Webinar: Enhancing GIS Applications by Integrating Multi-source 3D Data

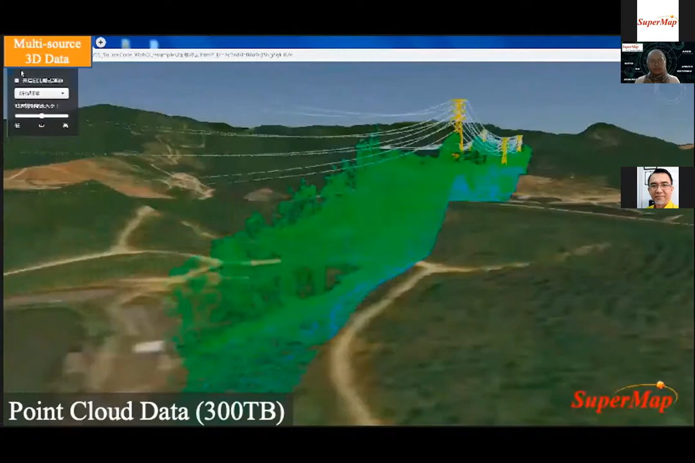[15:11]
So, with the extensive development of 3D laser point cloud technology, SuperMac software platform supports a variety of laser point cloud data formats, such as the .las,
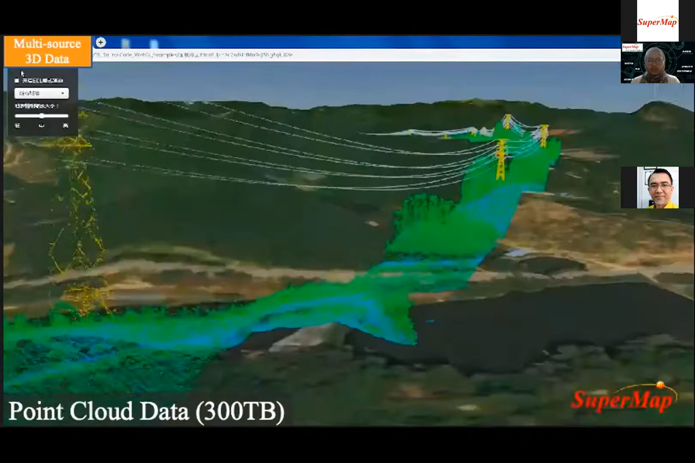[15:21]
.tsp, .xyz, .tly, .lsz, and etc.
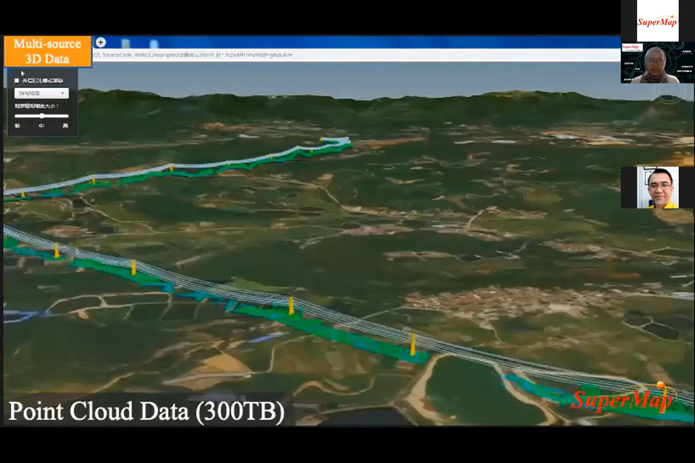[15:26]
So, it can relate to fast-look and smooth display of high-position laser point cloud data. So, meanwhile, it can set the color cable and generate the DSM in order to meet the requirement of the user.
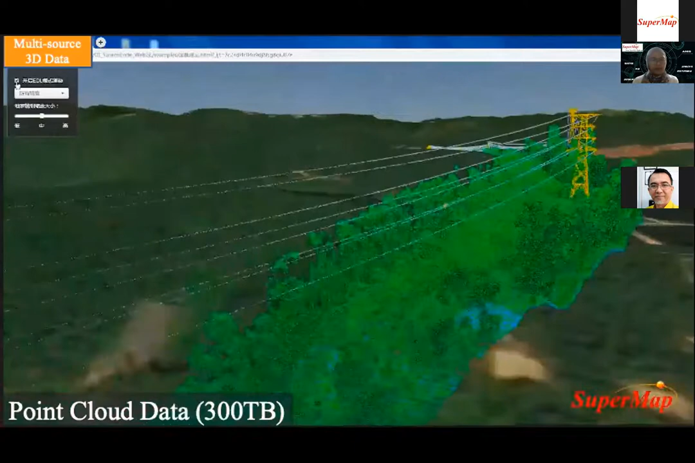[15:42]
And then, manual modeling data is to digitize the handmade model in the real world,
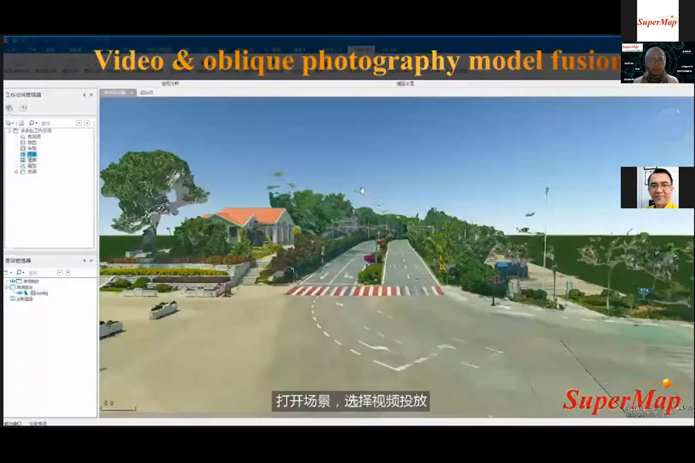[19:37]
So, this is an example for the integration between video and orbit photography. So, with the continuous development of technology, the monitoring service and cameras are in every corner of the city.
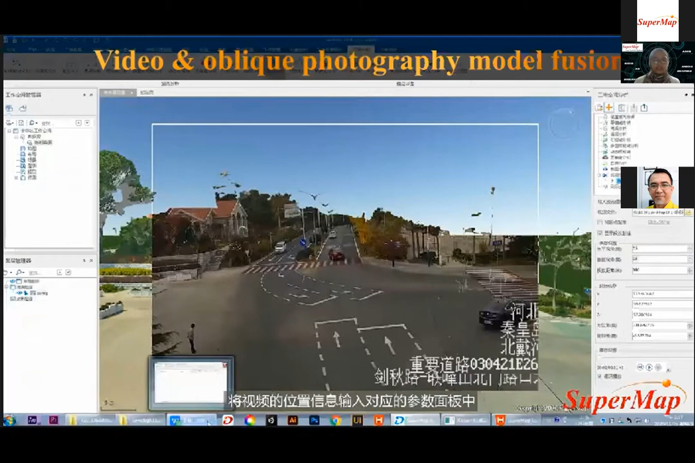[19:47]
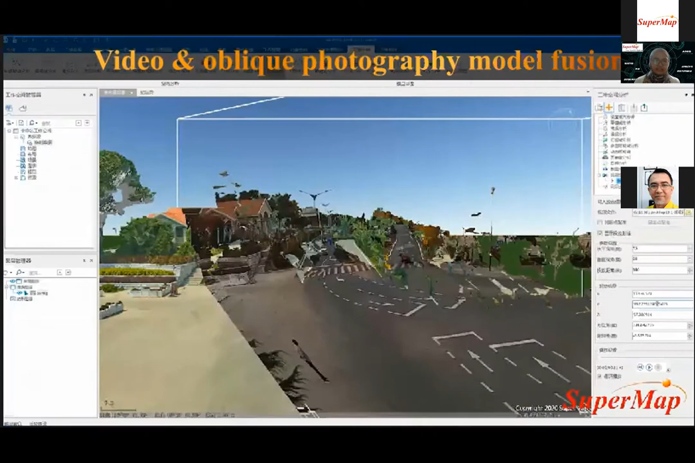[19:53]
So, and then they generate a large number of real-time monitoring video every day, which contain a rich information. So, in SuperMac, video data and orbit photography model data are integrated so as
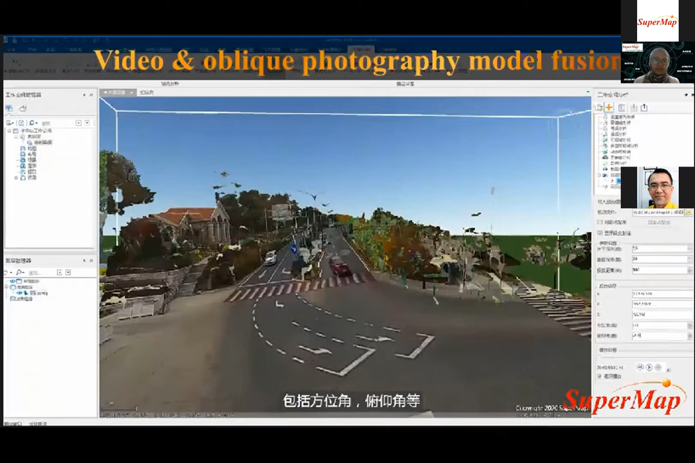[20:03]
to utilize the massive video information effectively, and realize the real-time information updates of monitoring area.